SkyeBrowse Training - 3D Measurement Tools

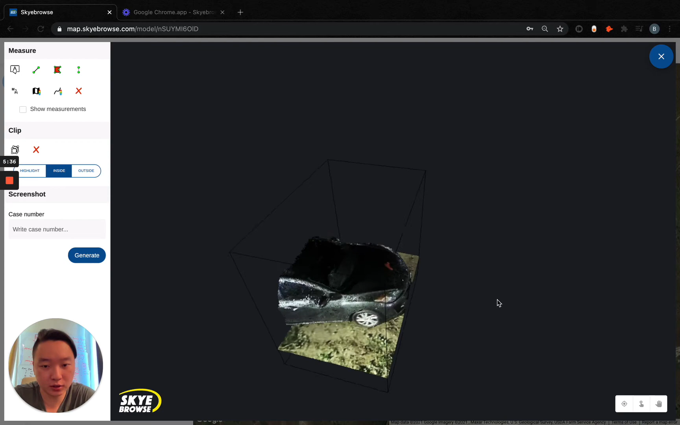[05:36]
You don't need other stuff in the background to distract you. Or you can click outside and this gives you the other cross section of the car.
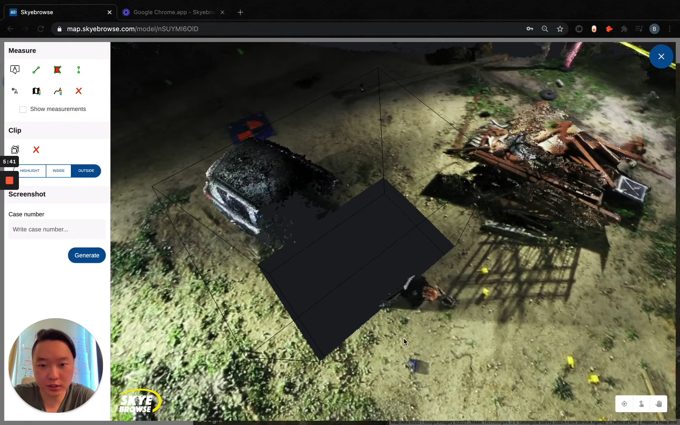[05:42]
So you can see the mannequin by itself as well as the cross section.
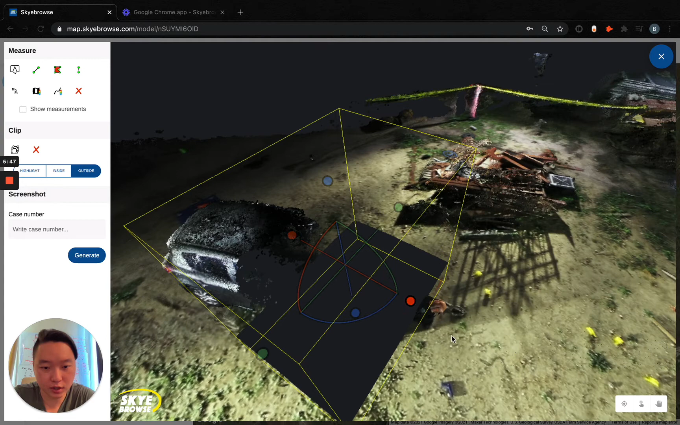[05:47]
Of course this updates just like that so you can update it to be higher or lower. Let's just get a quarter section like that.
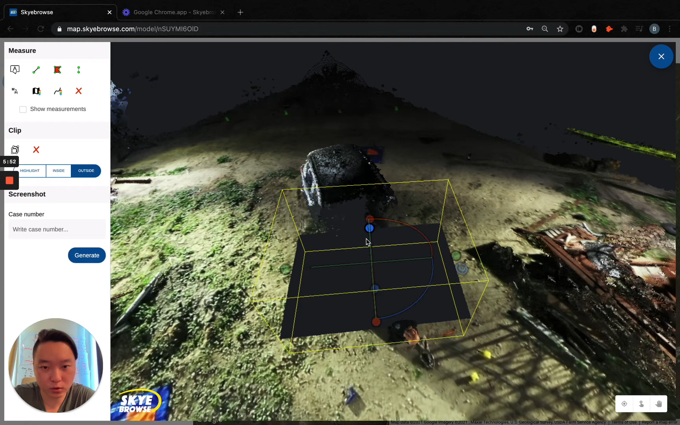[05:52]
And zoom out.
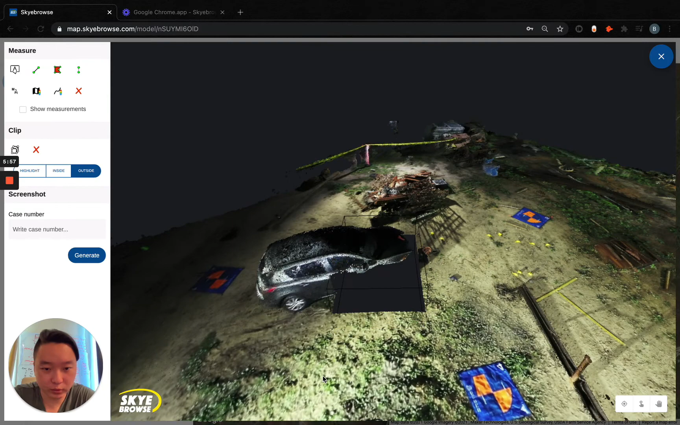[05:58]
And right click to hide that box. And you get that tool right there.
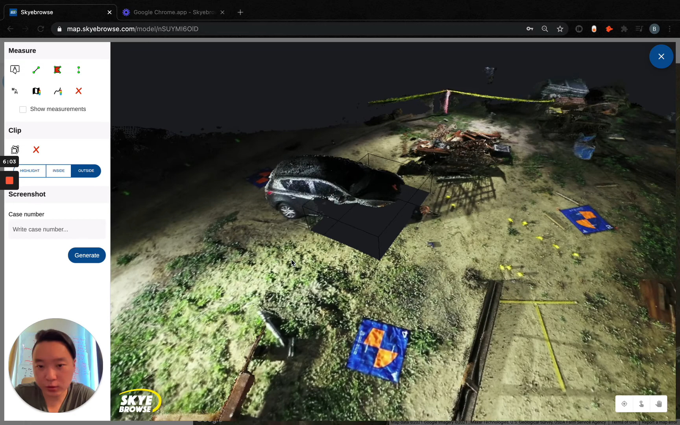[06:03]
And of course this doesn't change the 3D model. You can't edit the 3D model because that breaks chain of custody.
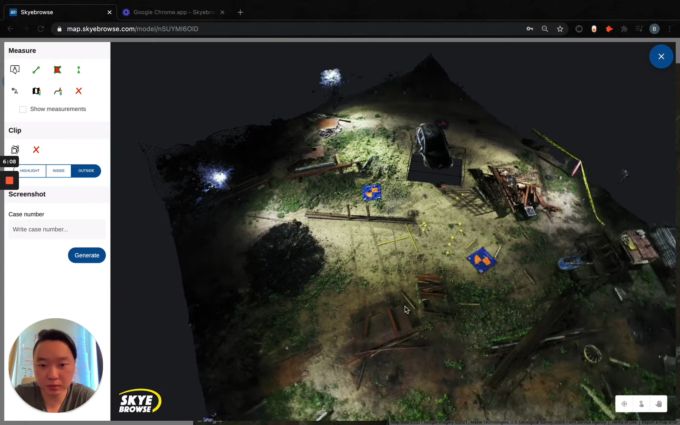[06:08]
So this just changes the viewer itself. So you can just click X and get rid of that tool right there.
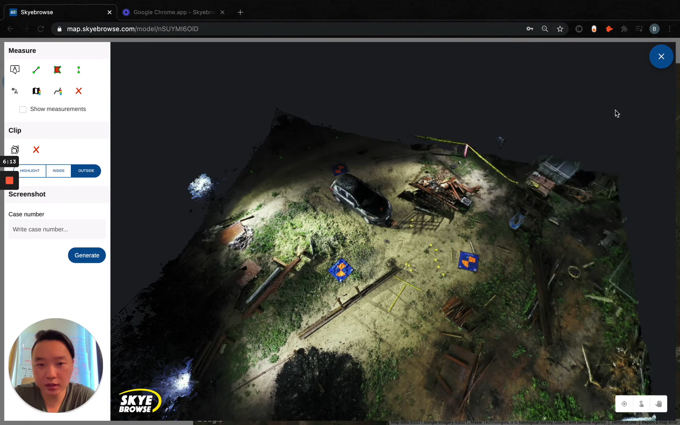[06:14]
Moving forward we've got the screenshot button.
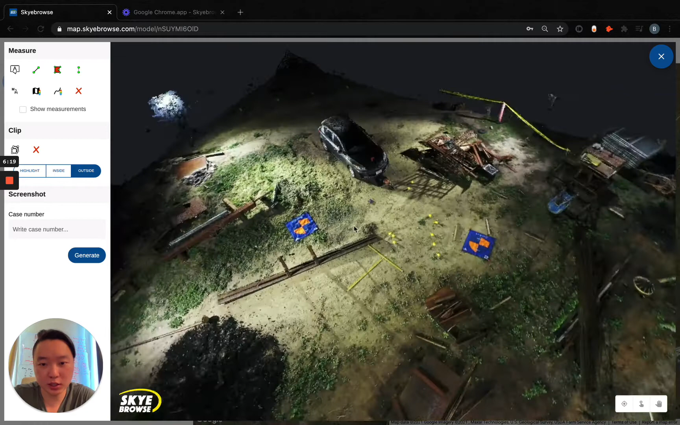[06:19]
This essentially helps you save your 3D model into a nicely packaged JPEG
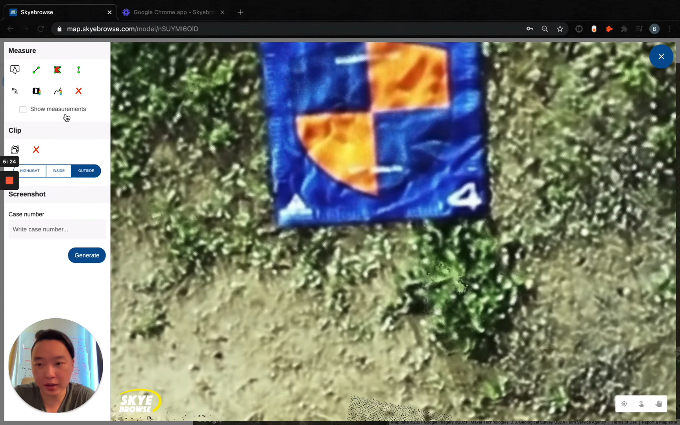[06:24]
for your case file. So right here by the way this is a 2x2 square.
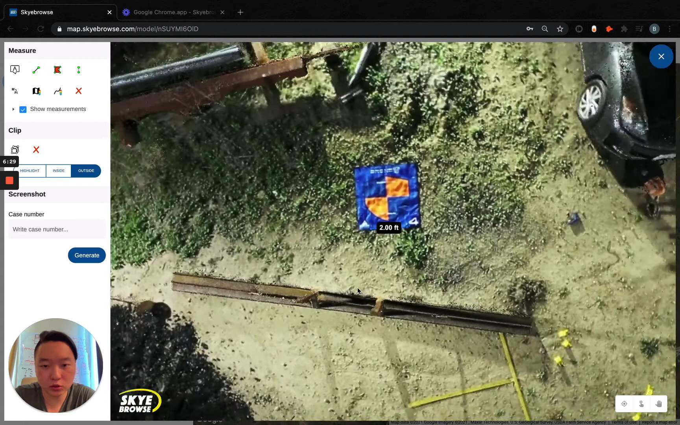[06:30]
It's always good to have known measurements inside of the 3D model to prove accuracy. Our models have gone through court. However, they've all been settled outside of court. Which is a shame. Let's annotate some more stuff. It's gone. Let's see. Here we go. It's a 9mm casing right here.
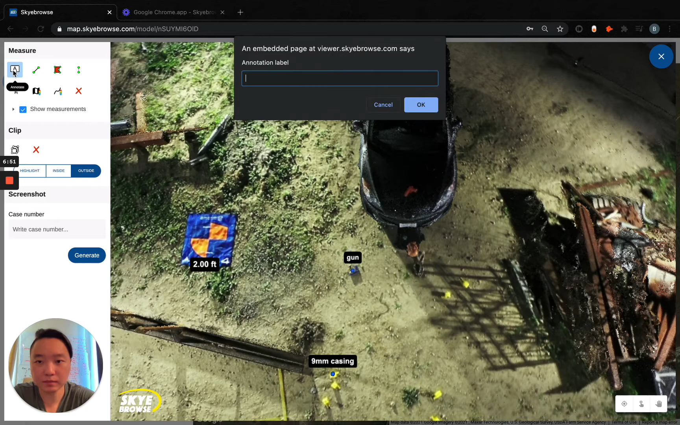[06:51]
So you've got all the measurements, the annotations. Now you want to toss this into the case file. What can you do? Well, you can right here write a case number.
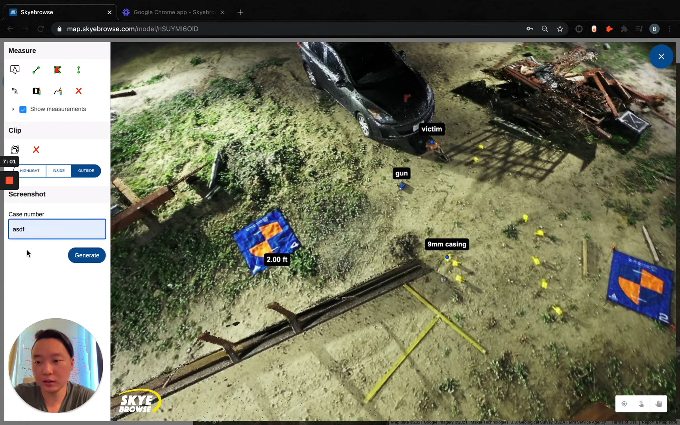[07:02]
Click generate. And what happens is it generates a high resolution JPEG file. And you can see by clicking on it, it takes a screenshot of your current view.
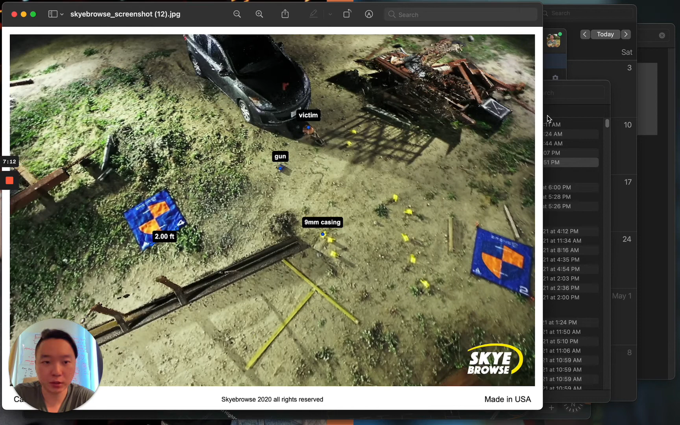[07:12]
On the bottom it's got your case number for easy filing purposes. You've got skybrows right here and right here. And made in USA. So now you can just, this is saved directly to your downloads folder. So you're able to turn that into a case file altogether.
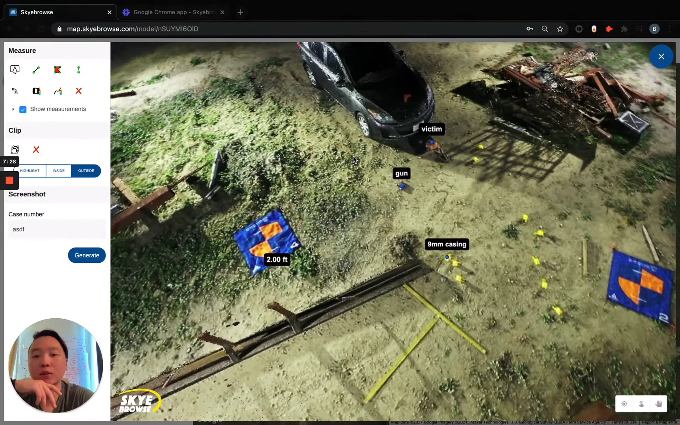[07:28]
And yeah, that shows just about everything inside of the measurement tool.
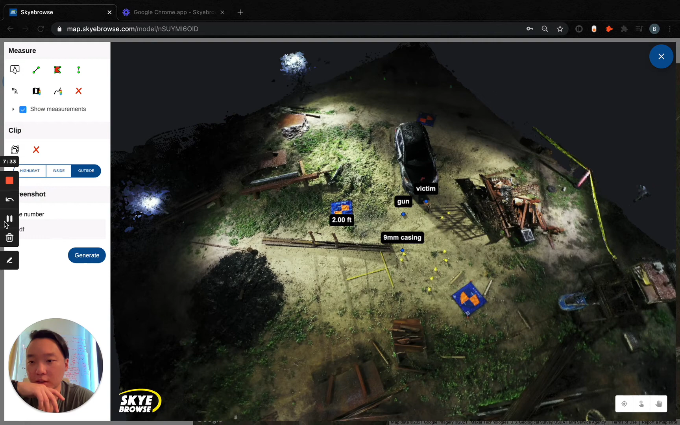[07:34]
This allows you basically to get all sorts of information of your 3D model. Because it's really easy to make 3D models.